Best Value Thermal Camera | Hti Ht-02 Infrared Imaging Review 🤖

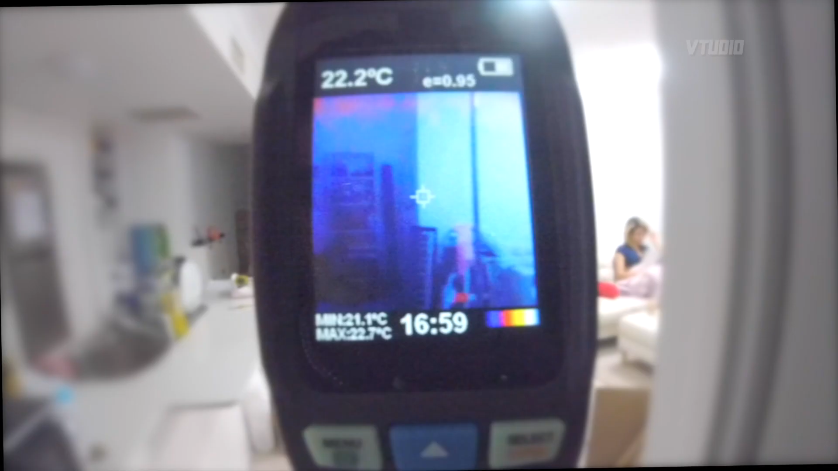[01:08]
On screen: spot 22.2°C, max 22.7°C, min 21.1°C
Alright so deep into the jungle we can see a real life
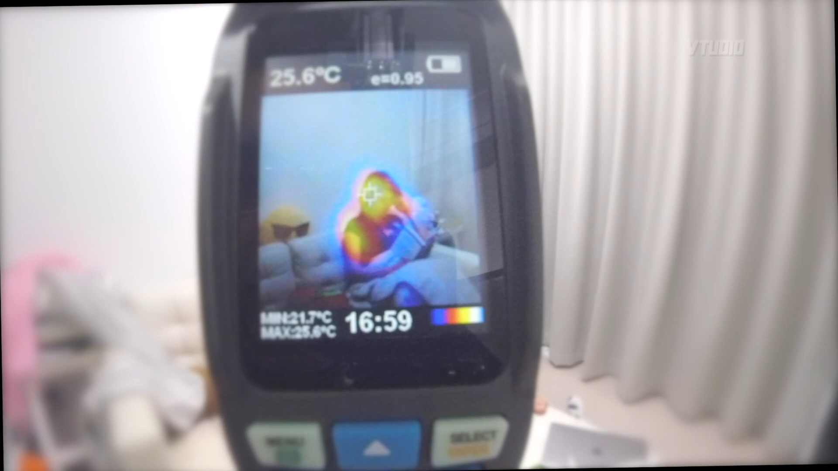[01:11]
On screen: spot 25.6°C, max 25.6°C, min 21.7°C
primate see that she's doing some educations up in
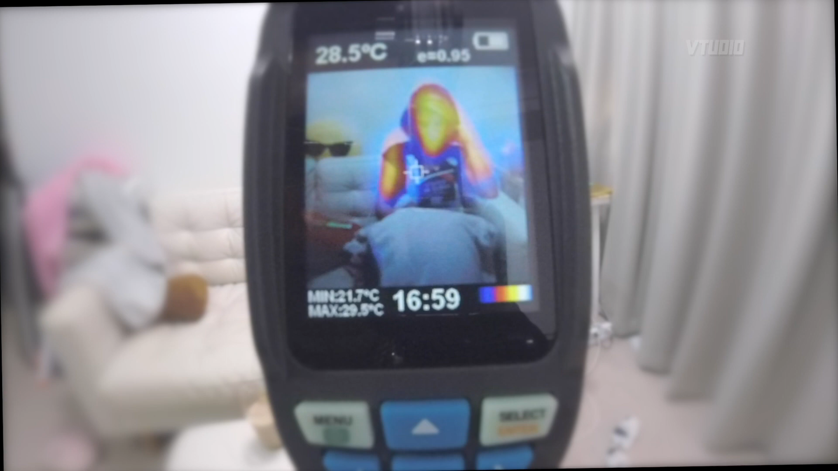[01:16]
On screen: spot 28.5°C, min 21.7°C
here so the book that she's reading 26 degrees and we want to go to the cerebral cortex.
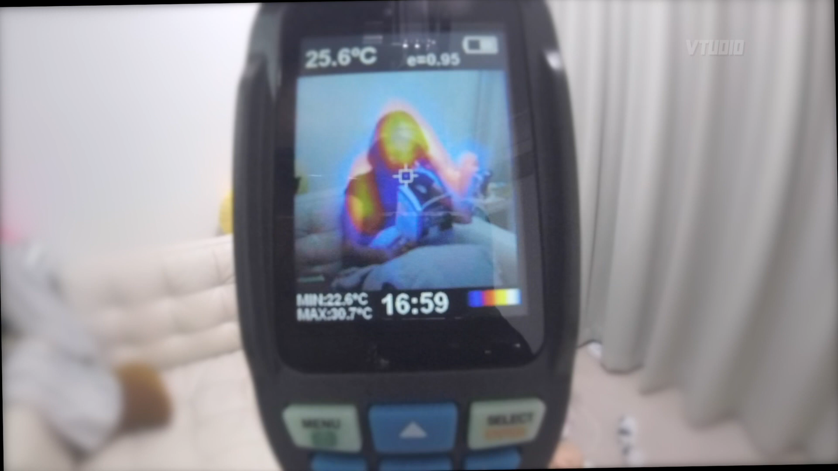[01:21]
On screen: spot 25.6°C, max 30.7°C, min 22.6°C
Elon Musk loves this stuff so we can see that 35
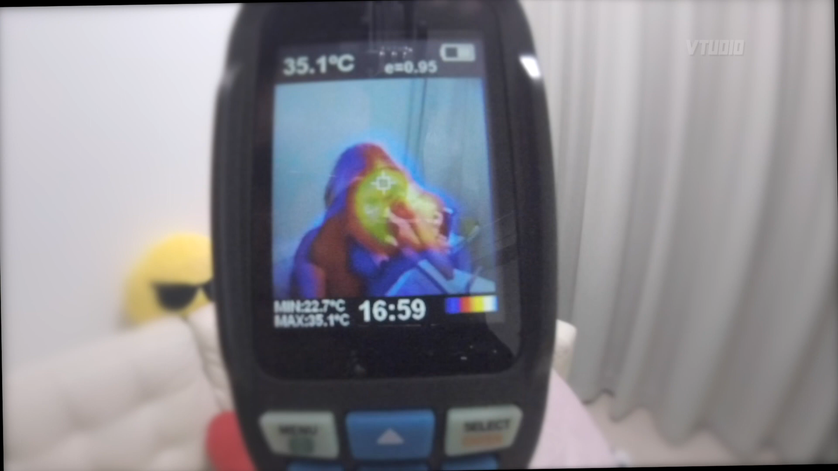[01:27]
On screen: spot 35.1°C, max 35.1°C, min 22.7°C
degrees up in there that is the frontal lobe if we look towards the back where the memory
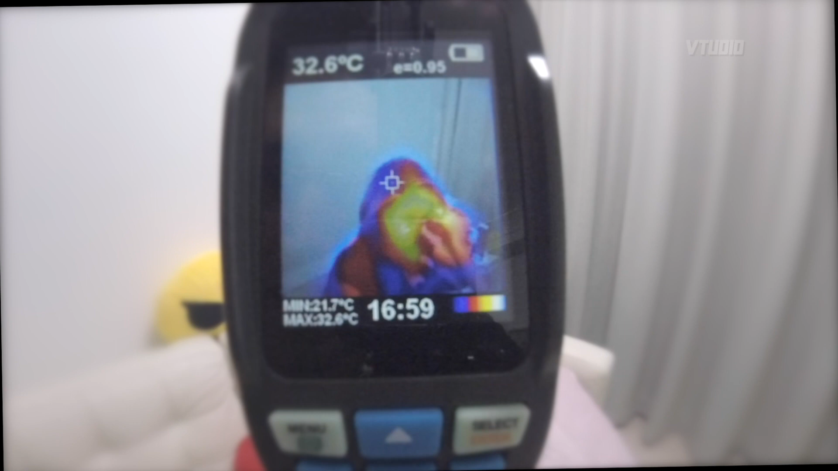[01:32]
On screen: spot 32.6°C, max 32.6°C, min 21.7°C
accesses are it gets lower 28 not much activity registering there so while she
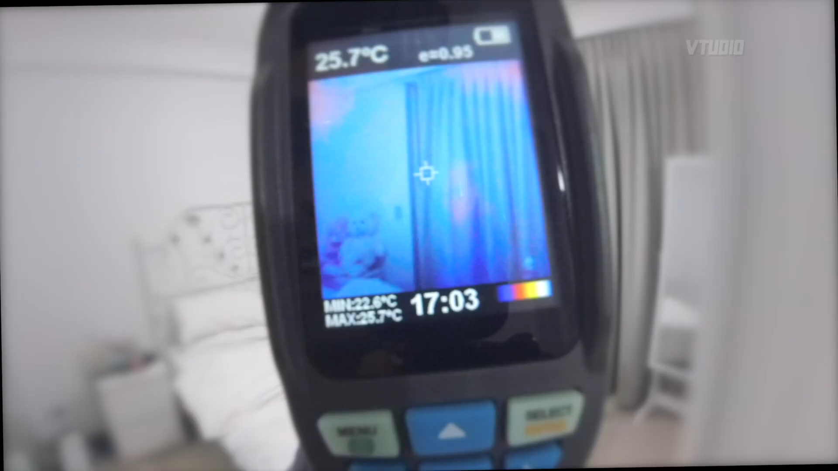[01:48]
On screen: spot 25.7°C, max 25.7°C, min 22.6°C
So where could she be hiding in this room oh
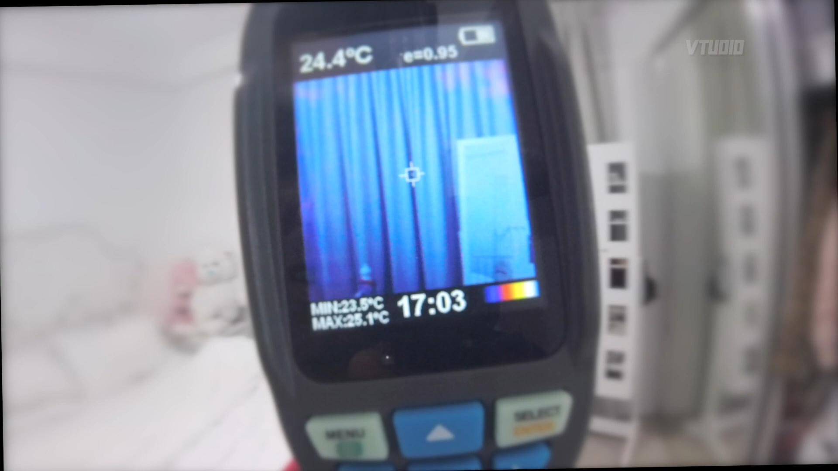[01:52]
On screen: spot 24.4°C, max 25.1°C, min 23.5°C
there's a little heat signature up in there let me just zoom in a
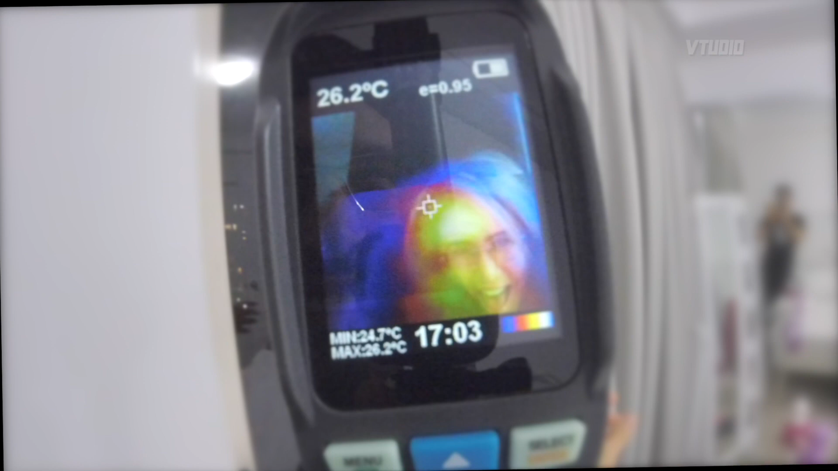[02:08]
On screen: spot 26.2°C, max 26.2°C, min 24.7°C
regarding the range I've tested this guy out up to 15 meters that's as far I can get away from it and it worked pretty well
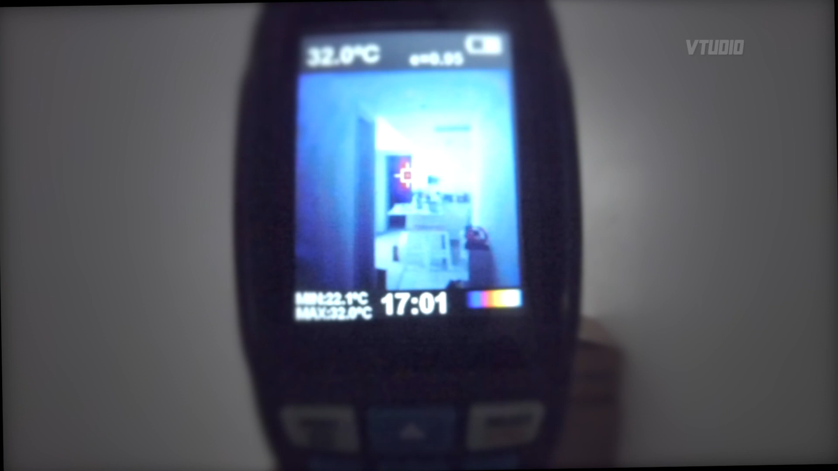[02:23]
On screen: spot 32.0°C
so there is still a blob far enough away this is now 15 meters away you can see 30 degrees so we got at least 15 meters range for a big blob I'm going
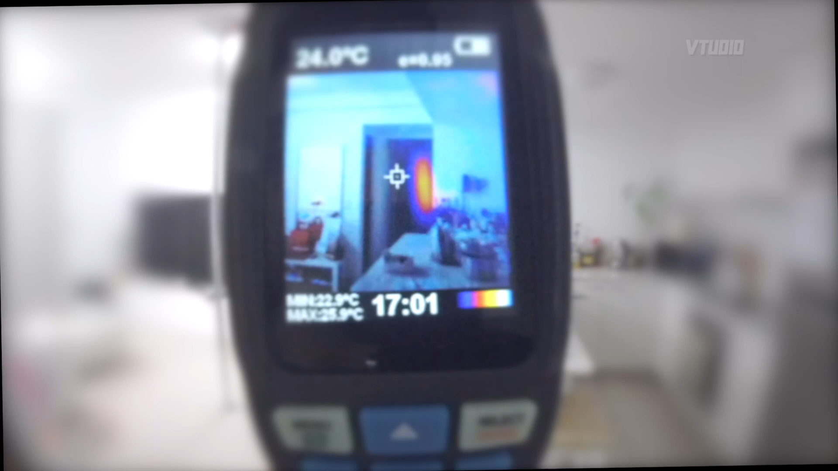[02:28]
On screen: spot 24.0°C, max 25.9°C, min 22.9°C
all the way close all the way close I can see the big looks